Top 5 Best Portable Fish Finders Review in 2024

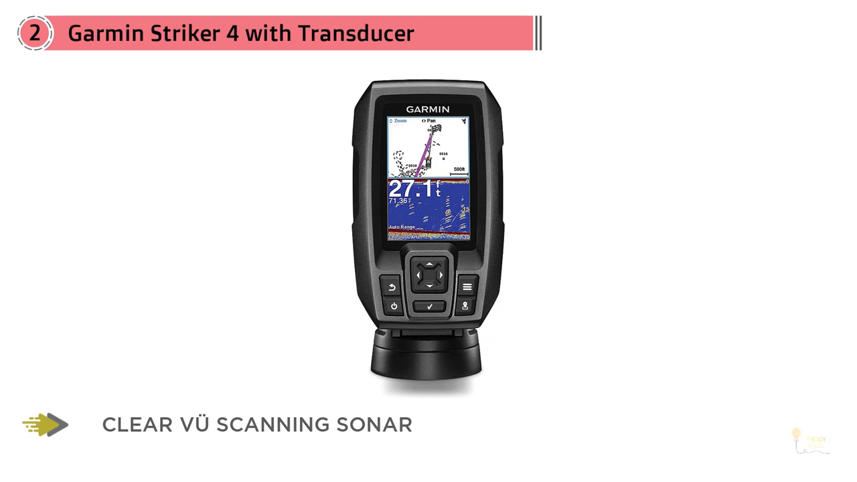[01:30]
smallest model from the range it features a chirp sonar and is reasonably affordable too what you're
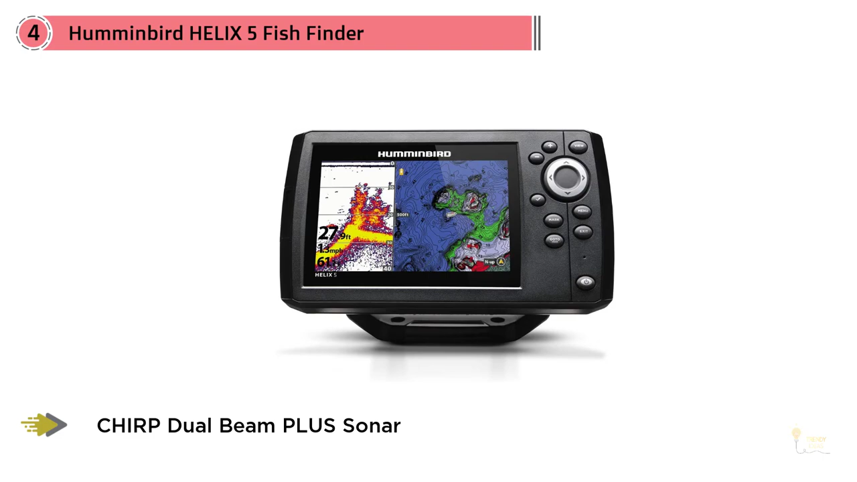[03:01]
2d sonar it's a pretty decent cheap portable option if you don't care about maps or gps castable
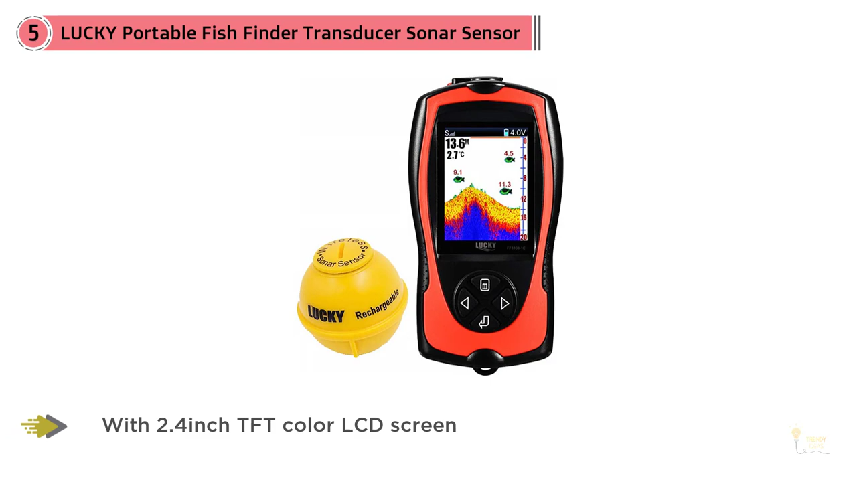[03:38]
On screen: water 2.7°C
10 hours of continuous use on a single charge and is suitable for fresh and saltwater fishing it casts